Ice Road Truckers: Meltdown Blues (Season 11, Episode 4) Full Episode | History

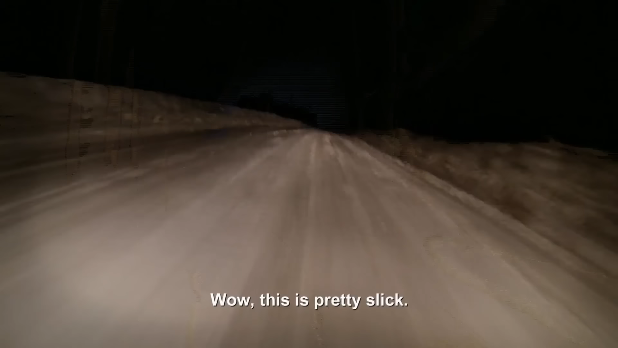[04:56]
But the newly reopened trail is slippery from the recent melt.